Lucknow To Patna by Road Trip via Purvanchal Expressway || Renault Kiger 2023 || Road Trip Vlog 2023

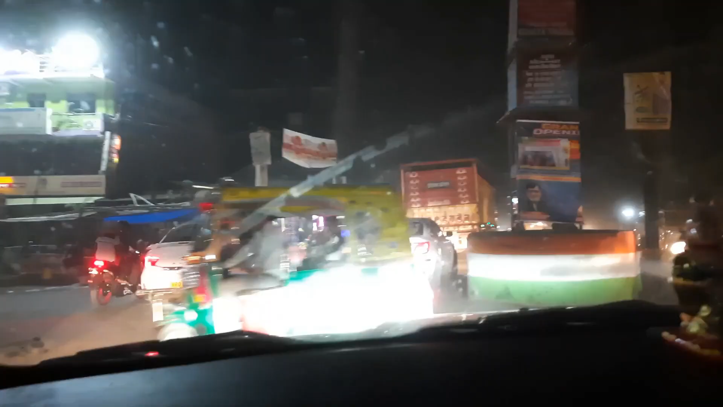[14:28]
राह देख रही है ना? हाँ।
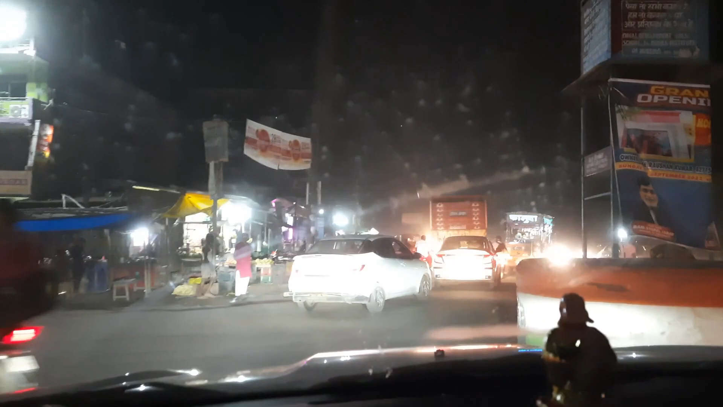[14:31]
अगर लेफ्ट जाओगी ना तो फेमस जो लड्डू है मनेर का लड्डू, तो हाँ। मनेर चली जाओगी, और राइट जाओगी तो बिक्रमगंज और सीधा पटना।
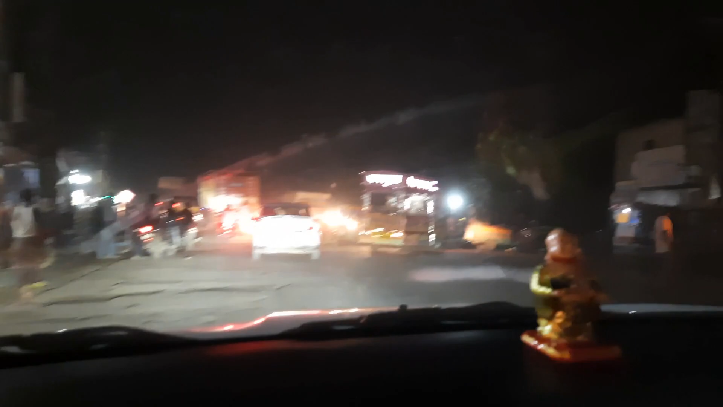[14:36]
ये बीहटा चौराहा है, बीहटा मार्केट है। हाँ। हाँ।
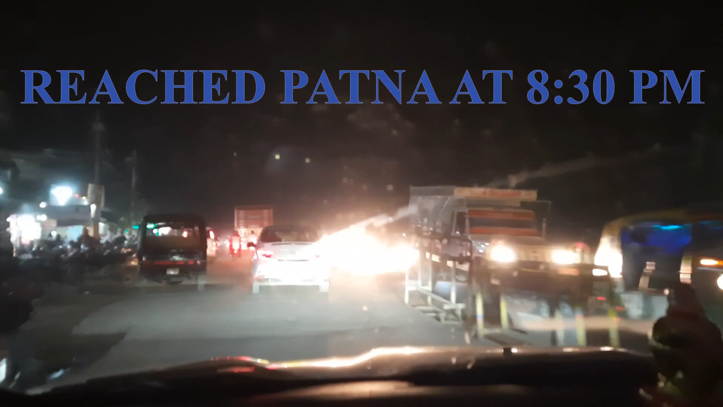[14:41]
और राइट जाओगे तो वो बीहटा का IIT, और यहीं पे बनना है पटना का नया एयरपोर्ट,